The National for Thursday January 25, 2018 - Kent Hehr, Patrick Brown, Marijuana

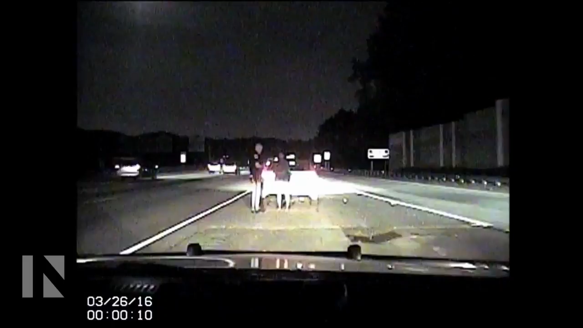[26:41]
It's a decades-old test used across North America. Watch this police dash cam video to see how it works.
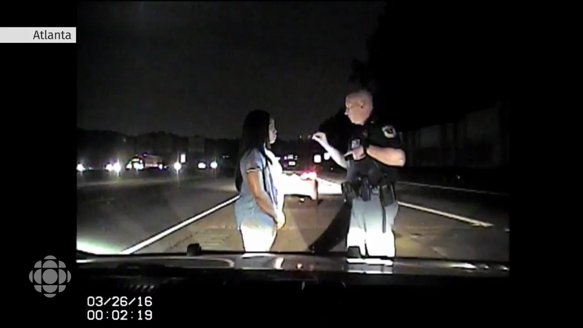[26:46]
When I ask you to begin, what you'll do is you'll take a series of 9 heel-to-toe steps on the imaginary line you're standing on.
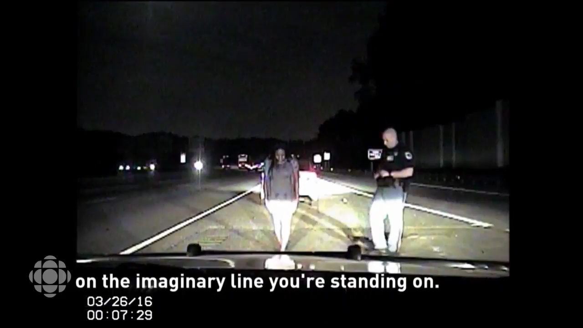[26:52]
It's administered by what's called a police drug recognition expert, or DRE. The goal? Detecting high drivers.